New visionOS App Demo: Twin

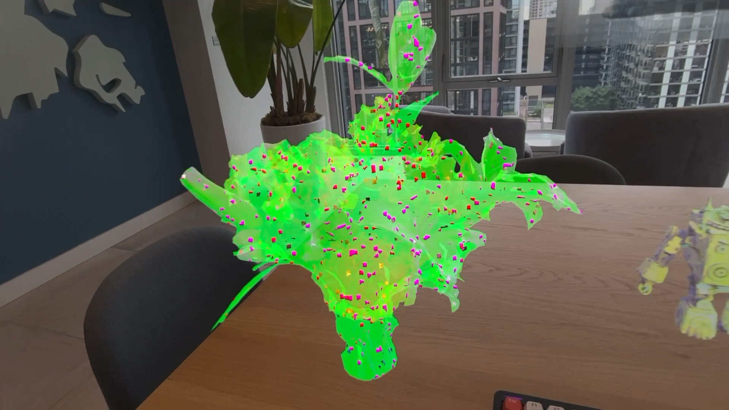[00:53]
and it's animated, and I think this is really powerful.